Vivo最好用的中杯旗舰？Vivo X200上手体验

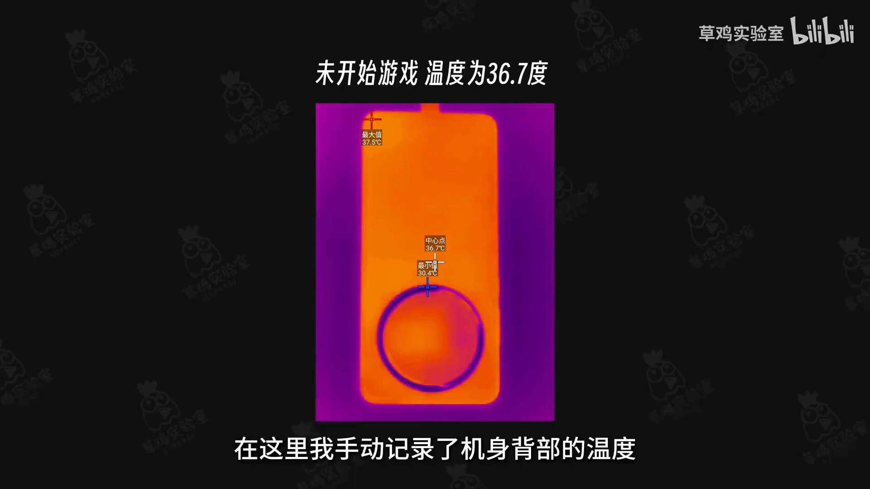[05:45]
On screen: spot 36.7°C, max 37.5°C, min 30.4°C
了机身背部的温度可以看到没有游戏之前日常使用温度是在36.
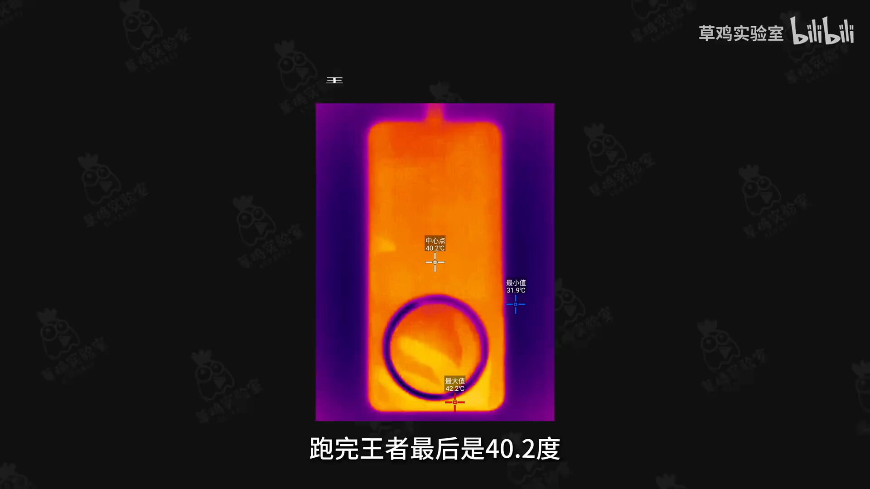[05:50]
On screen: spot 40.2°C, min 31.9°C
7度跑完王者最后是40.2度提升了3.5度跑完吃鸡之后是40.
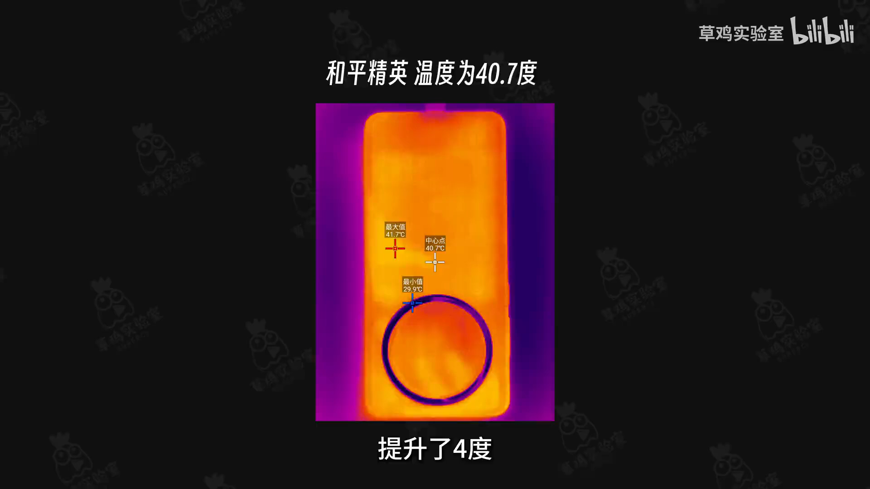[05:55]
On screen: spot 40.7°C
7度提升了4度而压力最大的元神跑完之后温度是41.
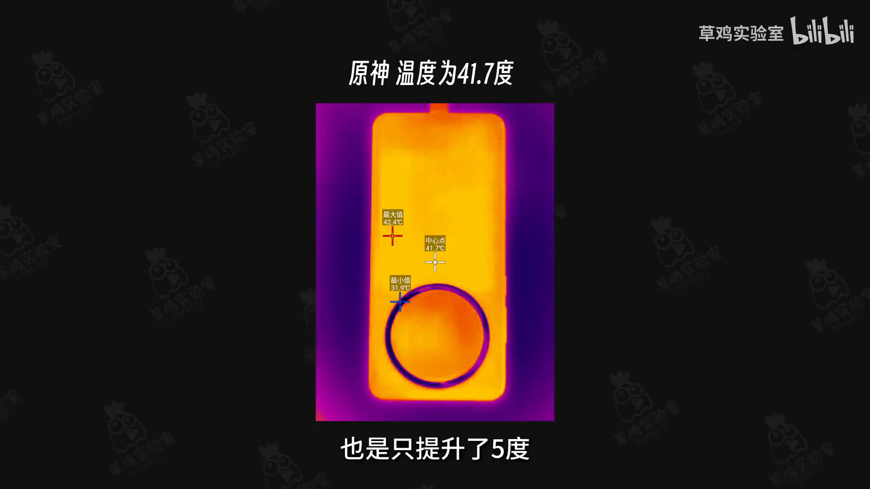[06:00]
On screen: spot 41.7°C
7度也是只提升了5度此时摸上去手感还只有温温的感觉可以说完全是在接受范围之内续航的表现Vivo X200这一手搭载了全新的蓝海电池采用的是三代贵负级技术容量高达5